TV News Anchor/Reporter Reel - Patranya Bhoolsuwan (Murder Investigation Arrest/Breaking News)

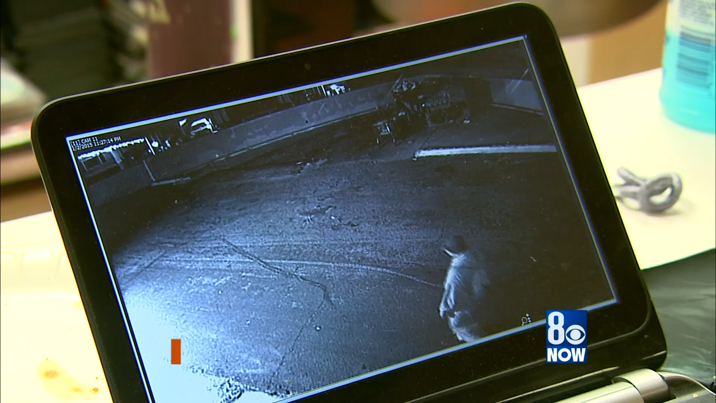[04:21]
It's on the surveillance tape that police say they saw a vicious crime in action.
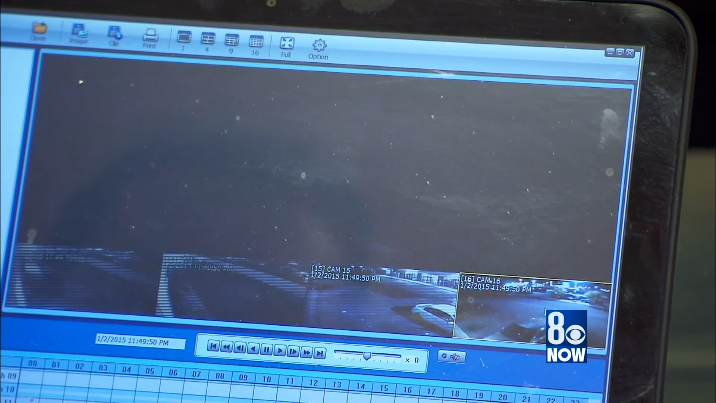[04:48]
Mickey Tenney's surveillance cameras at his business on Nellis Boulevard provided
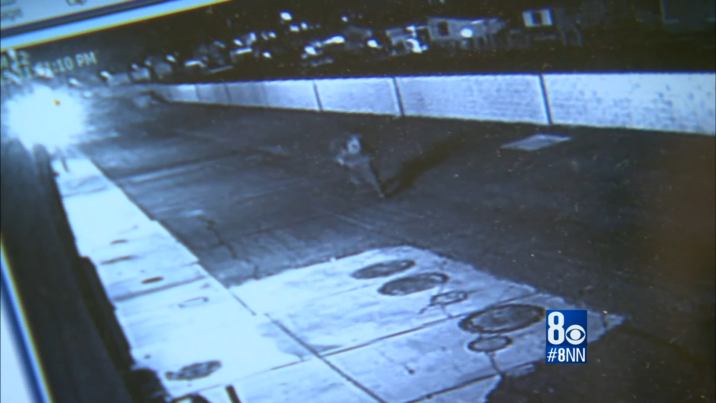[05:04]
After about 20 minutes, cameras showed him walking away. Shines, according to police, managed to climb out of the dumpster but later crawled to her death.